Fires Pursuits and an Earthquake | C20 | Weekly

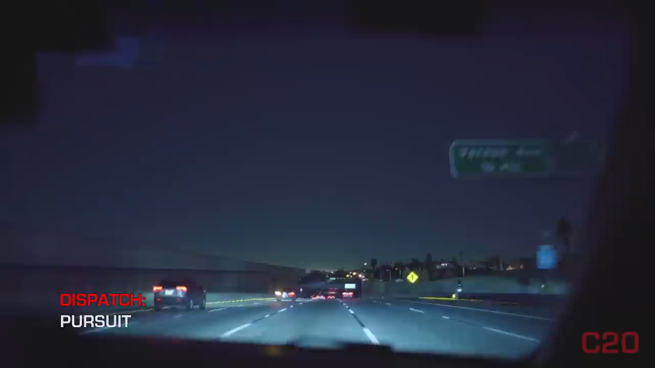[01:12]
He's right in front of us there in the right, I'm gonna move over. He's right in front of us. There's two vehicles that it might be. I see the Camaro, and then there's a vehicle in front of us that might be it. I haven't heard a vehicle description yet. It's one of those two. Sheriff's backed out, and they're waiting on CHP to get in it. They requested central CHP. I don't see central CHP. Oh, no, I think he might be over there.
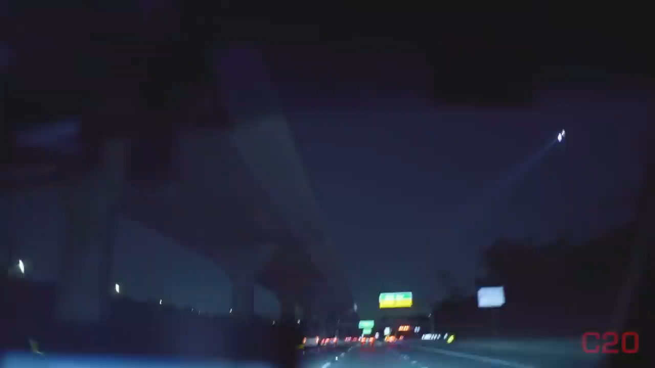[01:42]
There we go. Sweet. All right. Number one. So he moved over to the number one. So it's that white. All right, I got CHP with me. I'm trying to figure out which car it is. I'm assuming they're going to ask for a vehicle description. All right, CHP is lighting them up. We're southbound 110. It's Lawson. 455 is going to be with it. All right, and we got...
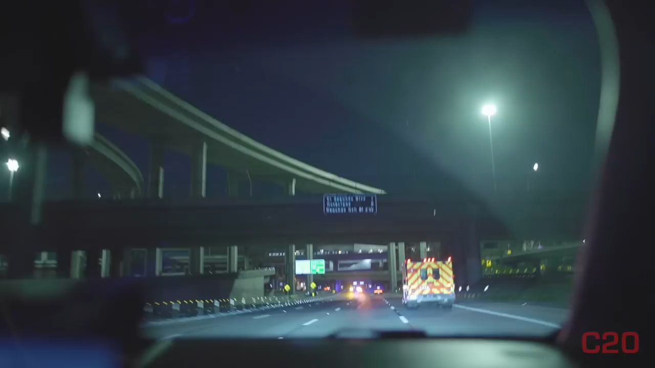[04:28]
All right, so it sounds like I'm not sure if it's Central or South LA CHP that's staying in it or getting out.
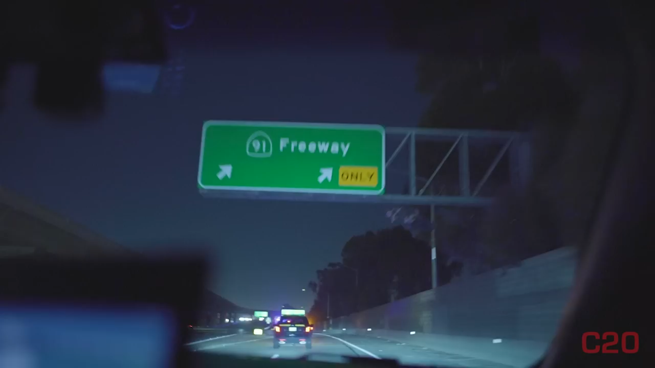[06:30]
He's going to be taking the 91 eastbound for the 110 south. 10-4 eastbound, 91 for the southbound 110. He's continuing on the 91 eastbound for the 110 freeway. Number 2 lane, pushing 40 miles an hour. Yeah, 45 up on Simplex. Yeah, 41.
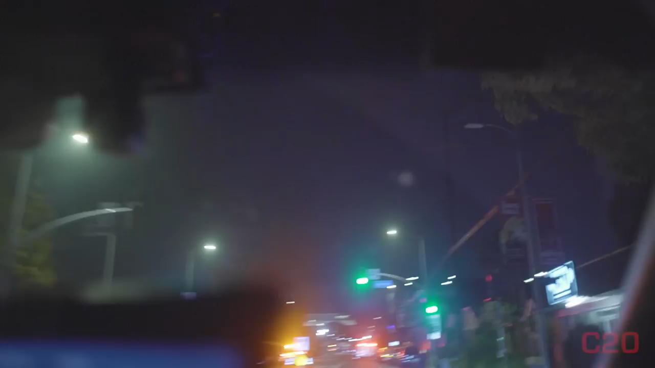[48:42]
41st Street. Let's see where the battalion ends up, and then we're gonna find a spot. Where's he going? Are you moving? No, you're gonna stay there. 746 is first in at 719 West 41st Street, crossover. Oh, wow. Yeah, it's going. To report the one-story single-family dwelling with. All right.
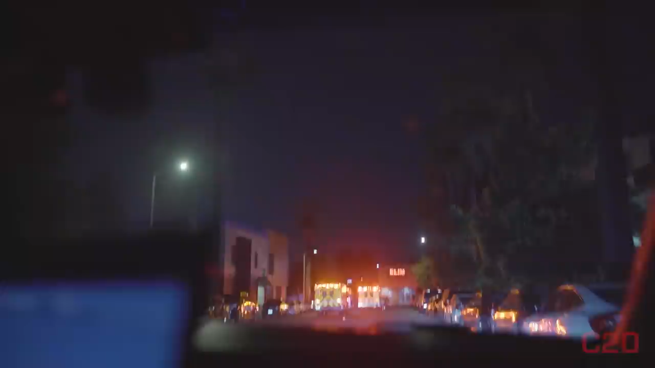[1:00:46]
There's two RAs, which is pretty pretty serious. They're talking with the cops here. You know what?